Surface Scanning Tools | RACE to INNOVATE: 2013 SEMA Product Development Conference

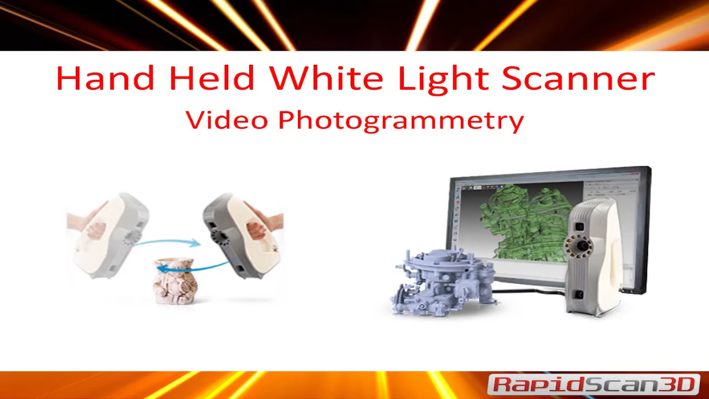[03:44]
This one has ability for a power pack. So you can actually bring your laptop, the scanner, power pack. You don't need to be plugged into any walls. And you can scan.